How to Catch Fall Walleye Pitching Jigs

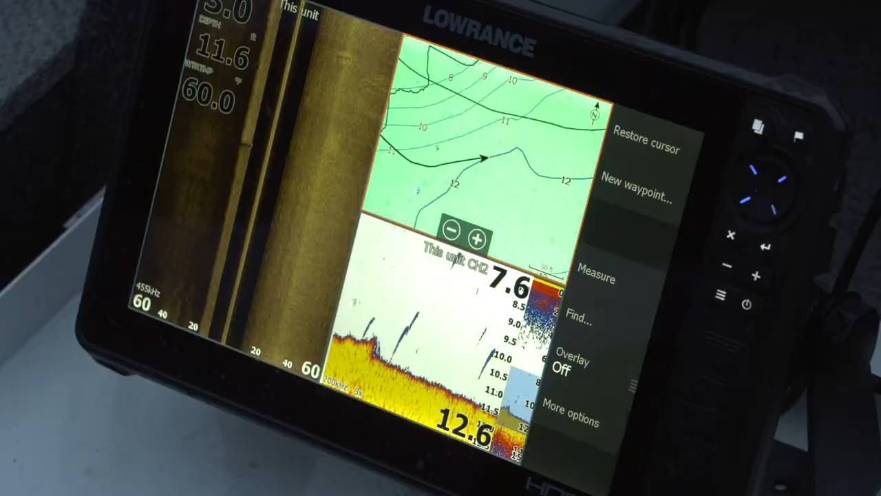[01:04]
these points spots you know they're kind of big and so a lot of times I like to do pull into a spot as just look over the area with your electronics but the fish are there you're gonna mark them and not
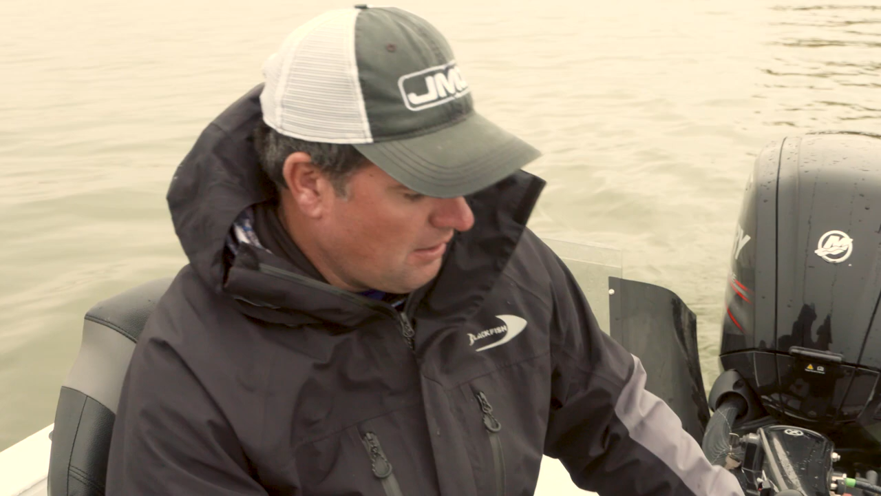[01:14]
only gonna mark walleyes you're also gonna mark bait fish and so if you see clutter
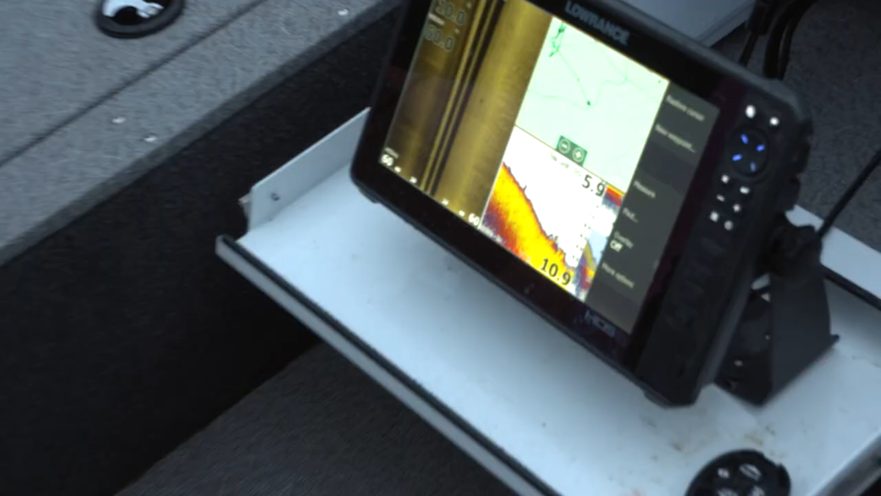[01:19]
it looks like
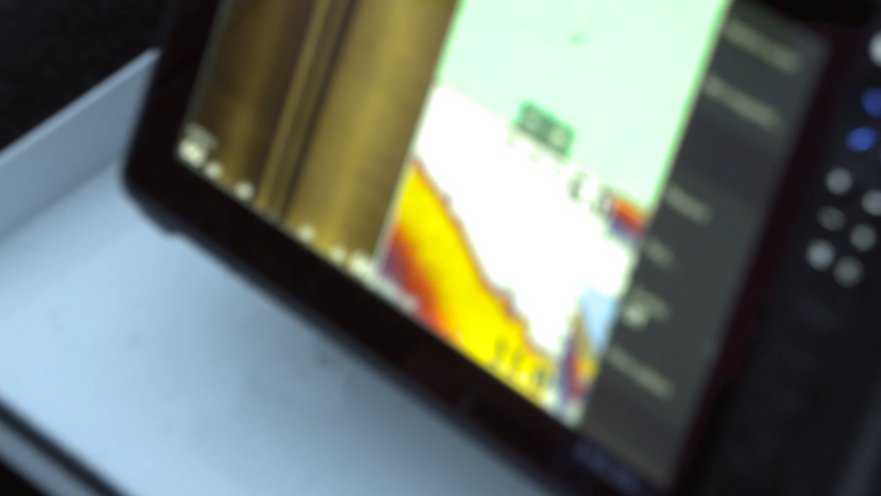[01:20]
bait fish that's always a good sign and a lot of times too I like to use the side imaging and what you'll see is you'll
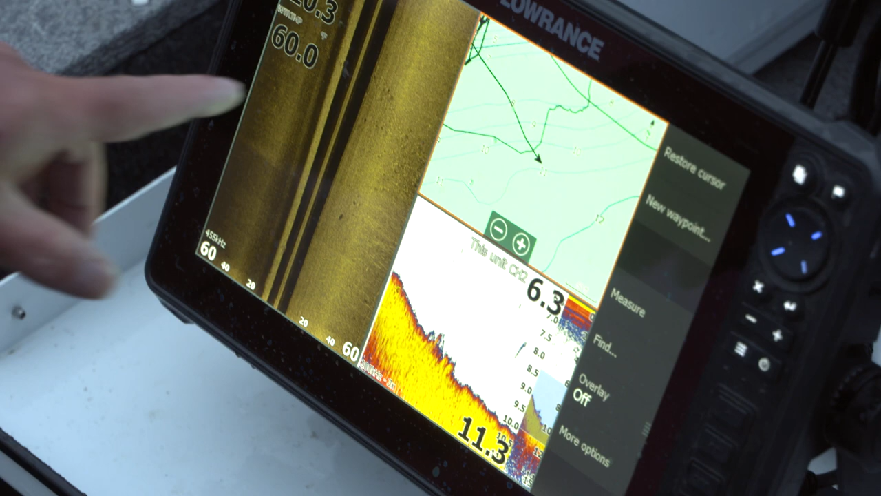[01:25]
see patches of sand and you'll see patches of weeds it's just a little bit different texture and so I like to just swoop
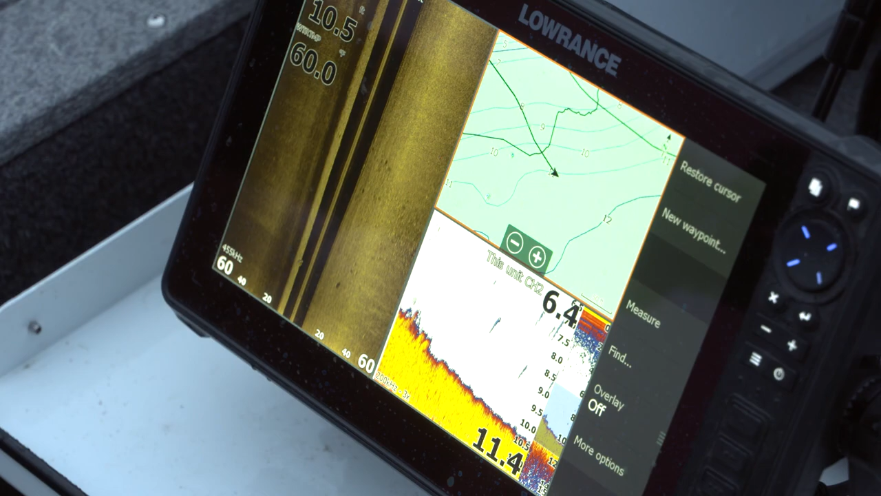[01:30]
through the area you know some of these areas you know it might be a big flat or a point that might be several acres and so you can just break down the water quicker and these